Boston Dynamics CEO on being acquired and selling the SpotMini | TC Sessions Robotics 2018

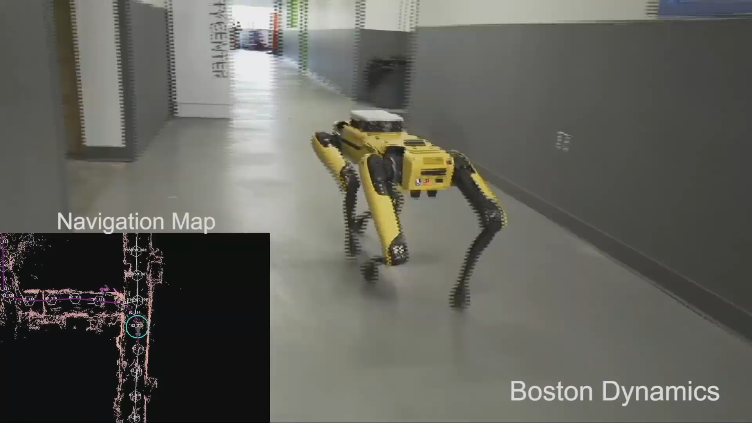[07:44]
And this robot is using cameras that are faced forward, backward and to the two sides in order to navigate through this space.
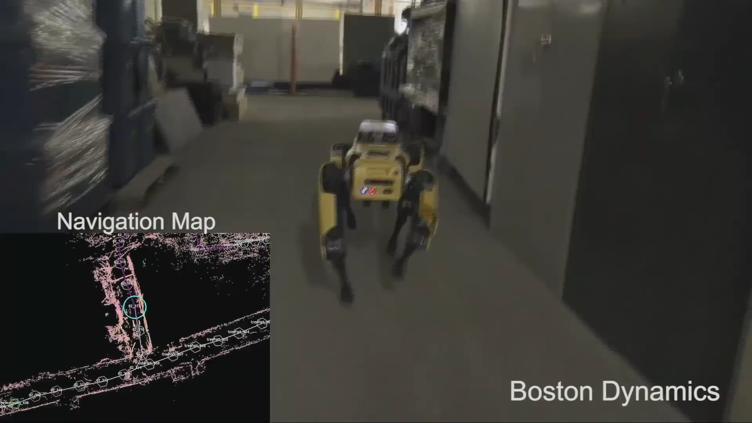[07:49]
We drove it through the space manually to build the map and it collected data, it built the map itself.
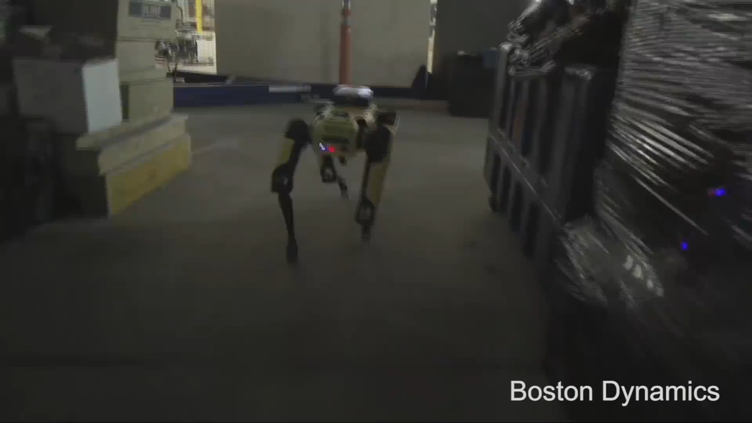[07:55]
And now it can travel where there's map data by localizing itself in the map.
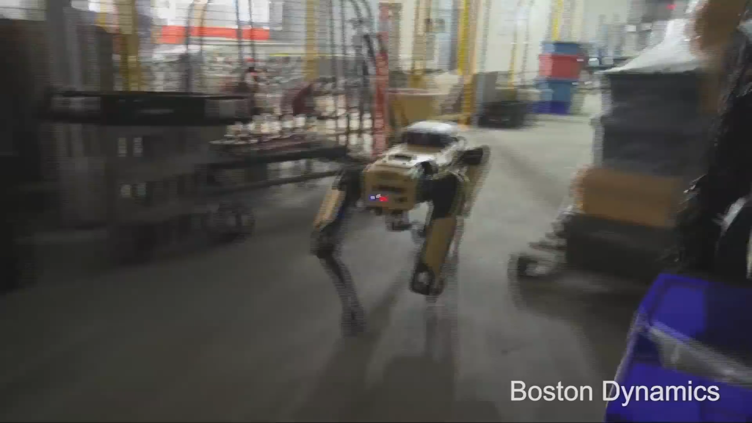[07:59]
It also uses the same cameras to look for obstacles.
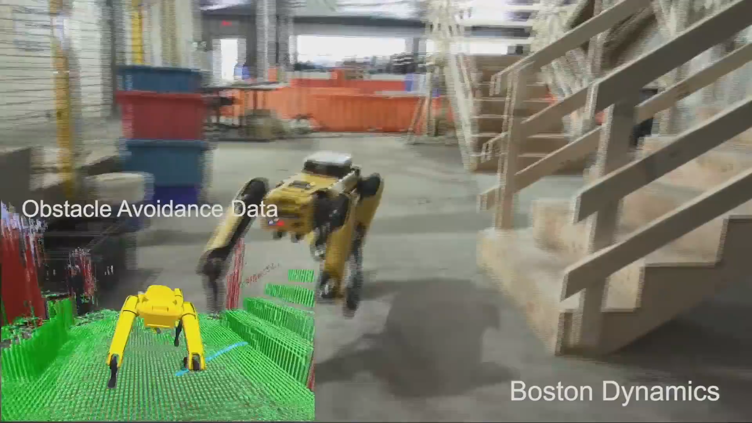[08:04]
So here it's treating the stairs not exactly as obstacles, but it can see the steps and orient itself with them. It knows it can't bump into the railings.